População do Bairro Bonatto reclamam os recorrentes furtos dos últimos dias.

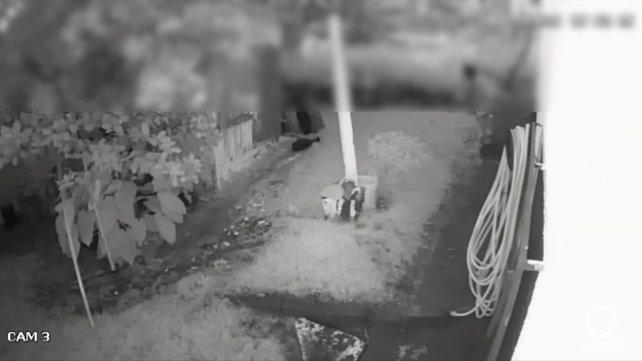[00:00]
Estas imagens gravadas por câmera de segurança de um estabelecimento comercial do bairro Bonato, em Pato Branco, mostram uma pessoa rondando o pátio e, por fim, furtando a empresa. Infelizmente, os furtos estão acontecendo de maneira recorrente, como mostra esta imagem, onde um homem arromba uma janela e entra no estabelecimento.